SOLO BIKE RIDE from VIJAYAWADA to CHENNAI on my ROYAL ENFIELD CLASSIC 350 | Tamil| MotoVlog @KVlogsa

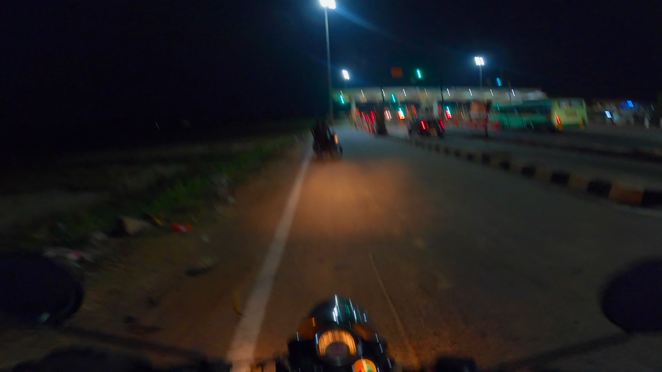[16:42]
சுள்ளூர் பெட்ட டோல்கேட்டு, அந்த ஆக்சிலரி லேம்ப்ஸ் தேவை. ரைட் சைடு என்ன இது, சூப்பராக இருக்குது. என்ன இது, கல்யாண மண்டபமா?